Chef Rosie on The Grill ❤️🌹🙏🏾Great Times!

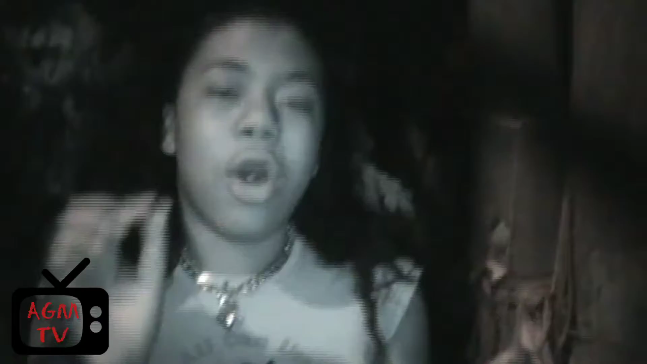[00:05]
see I can't see them dog I keep this vision on she I can see
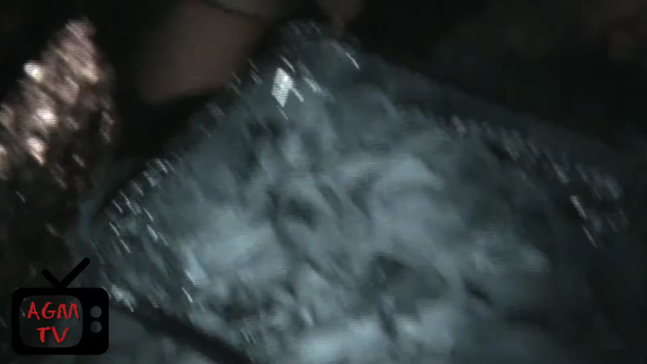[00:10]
she did it got some more over there on the grill she shuffered it up right now baby
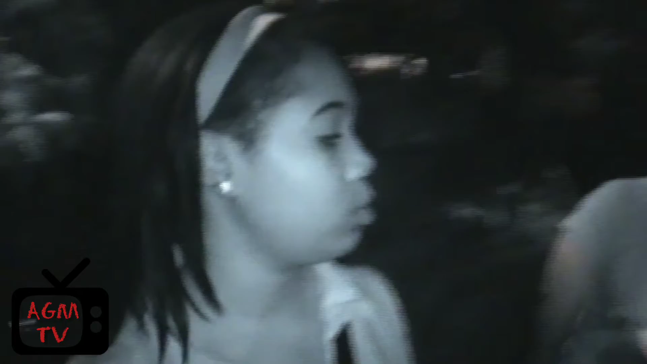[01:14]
black oh my god I'm sweating oh I see it all I see all that Rose I got you Rose I got the back of that head